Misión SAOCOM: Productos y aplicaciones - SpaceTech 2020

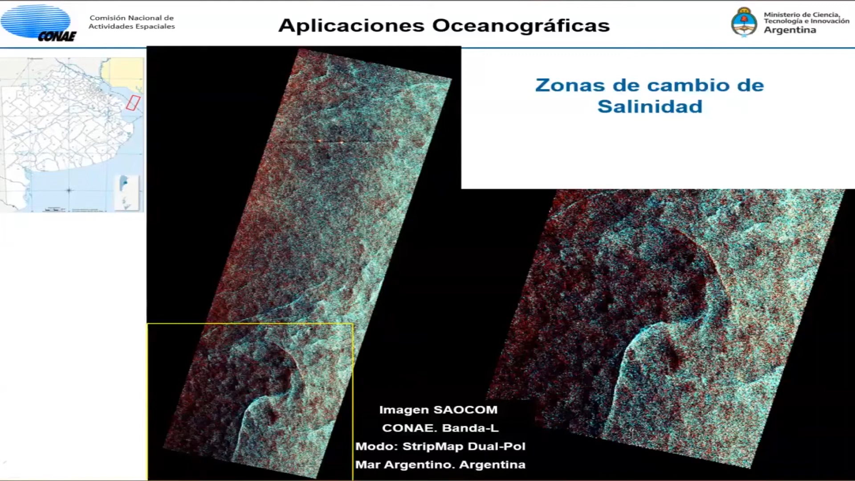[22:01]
esto es característico de las imágenes cuando se juntan dos frentes de agua con distintas características de salinidad y otra de las cosas también podemos ver acá
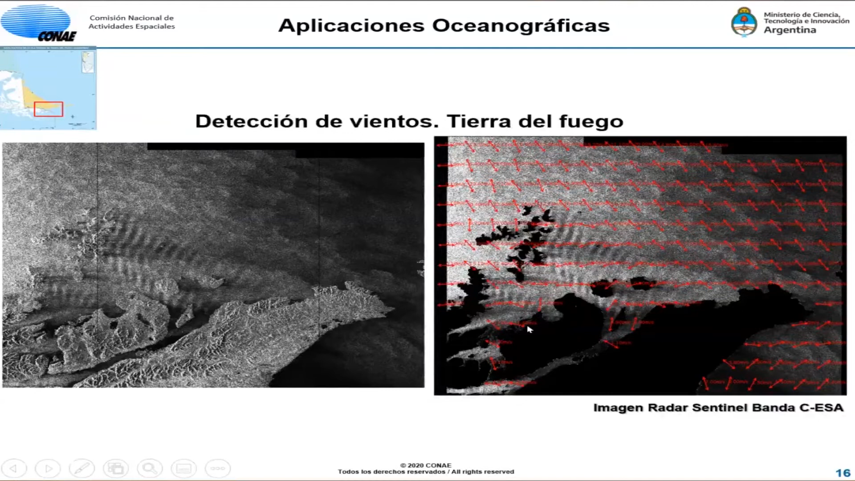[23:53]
tienen en la imagen nos permite determinar cuál es la fluencia de vientos y esto se puede llegar hasta utilizar la navegación en este tipo de de de de de de para la otra cosa que hemos utilizado imágenes Saucón